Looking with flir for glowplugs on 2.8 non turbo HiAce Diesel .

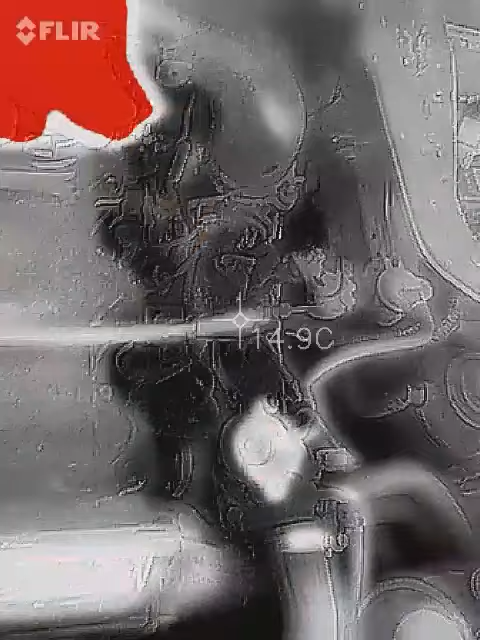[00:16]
here this wire goes around the manifold and there's a glow plug I put in
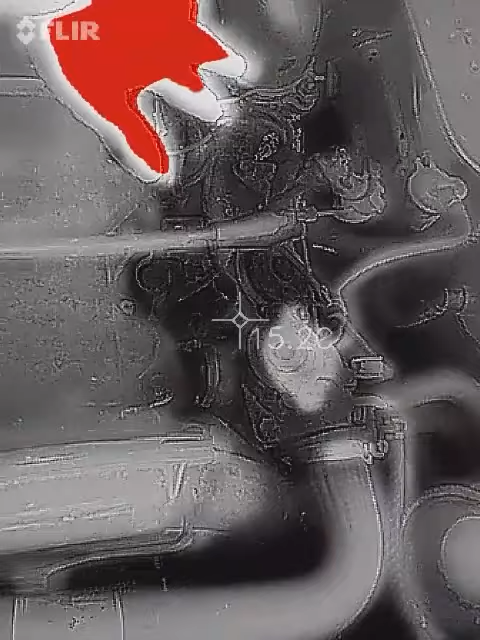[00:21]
underneath the intake and we should hopefully
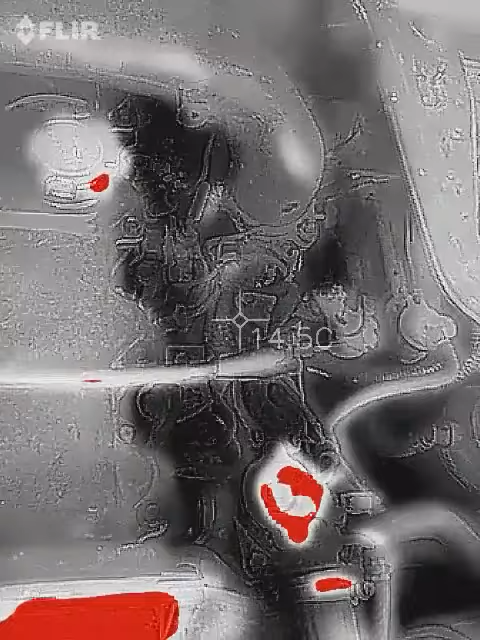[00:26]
see that one because I know that one works I just put it in someone
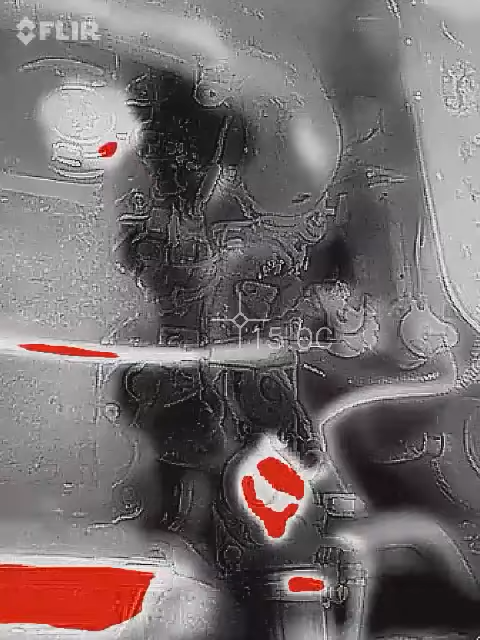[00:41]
now I don't see anything right now
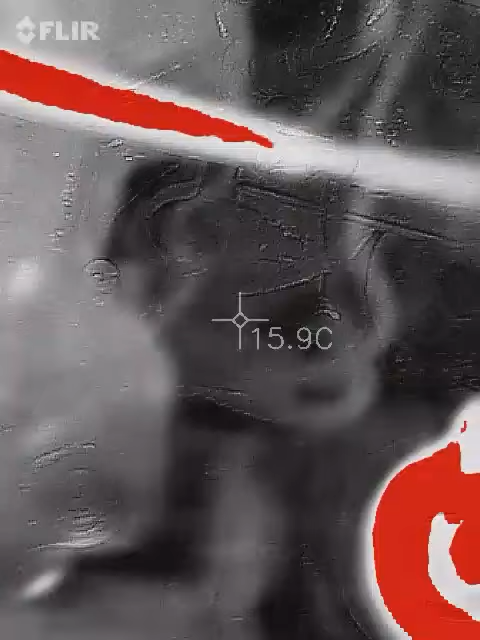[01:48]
On screen: spot 15.9°C
nope see if you can see the one under there